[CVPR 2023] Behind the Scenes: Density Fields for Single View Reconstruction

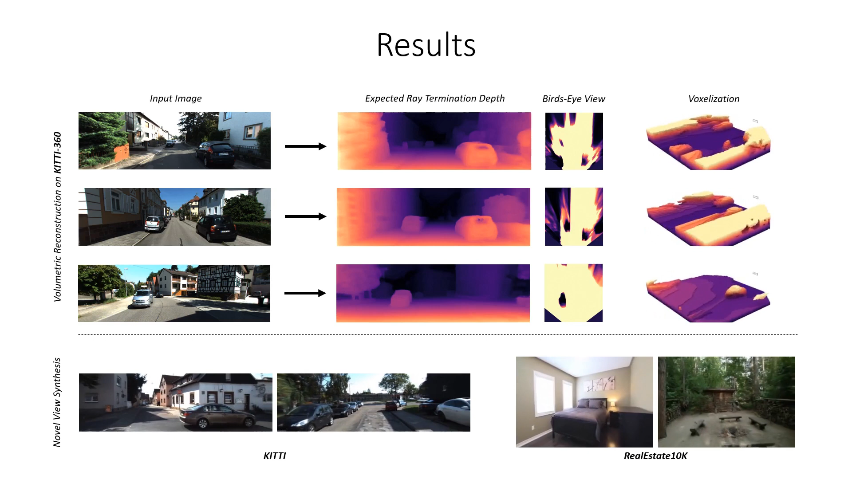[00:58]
The prediction of a density field happens in two steps.
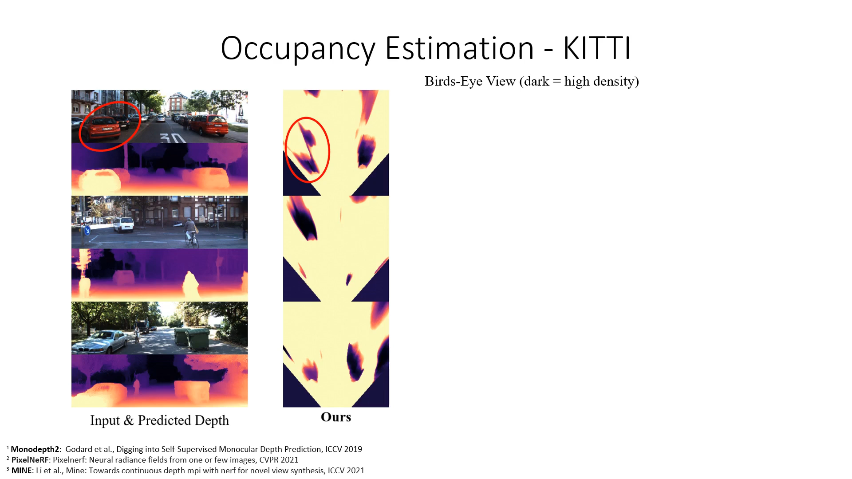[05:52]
or in the second row behind the cyclist. We also visualize bird's eye views for Monodepth 2 as a representative depth prediction method, PixelNerve and Mine.
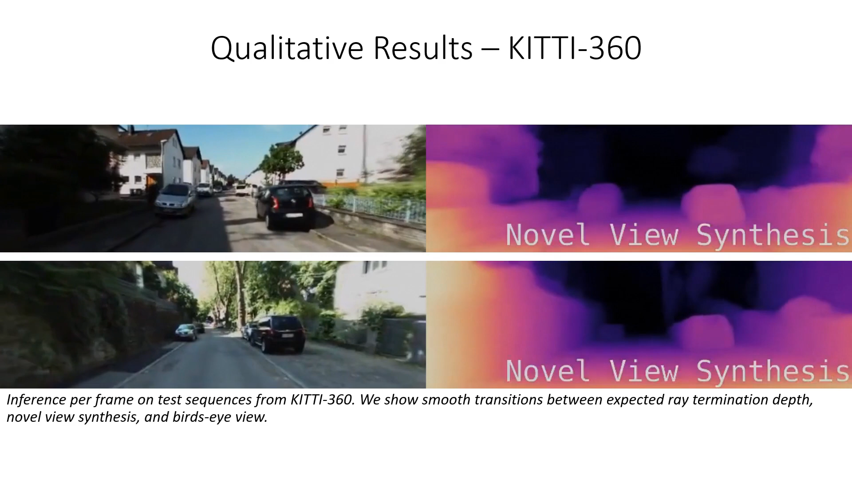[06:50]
We show smooth transitions between the expected ray termination depth,
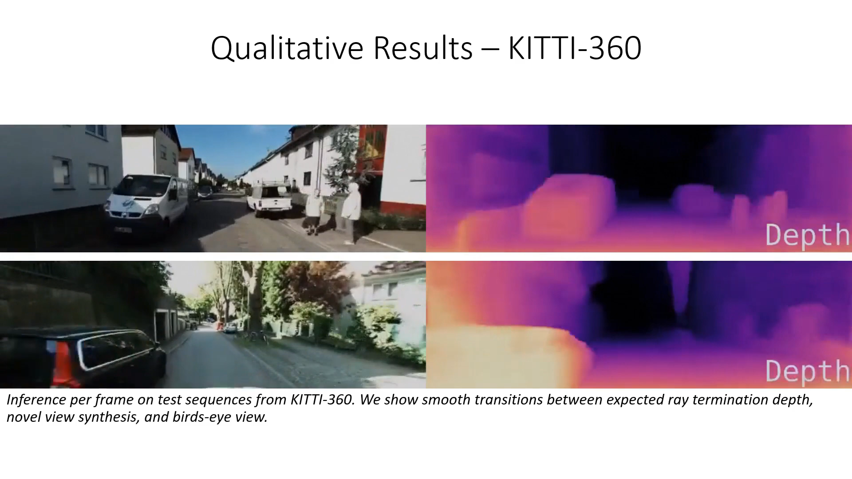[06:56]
novel view synthesis, and the bird's eye view.